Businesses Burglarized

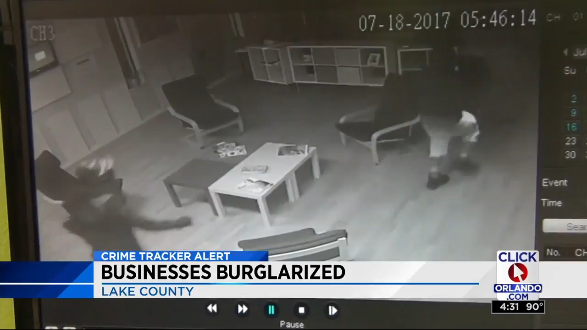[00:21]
when four men broke into a laptop repair shop in Lake County. And less than one minute later, at 547 on the dot, the men run out, showing how fast these burglars hit up four businesses in the area in one night.